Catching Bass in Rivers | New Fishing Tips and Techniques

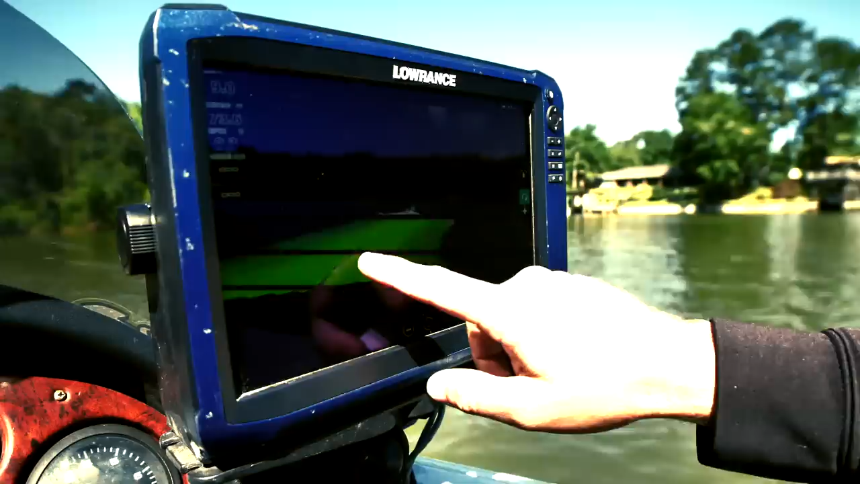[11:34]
all the bait and all the fish were suspending right there so all the signs were right in front of our face we just really wanted to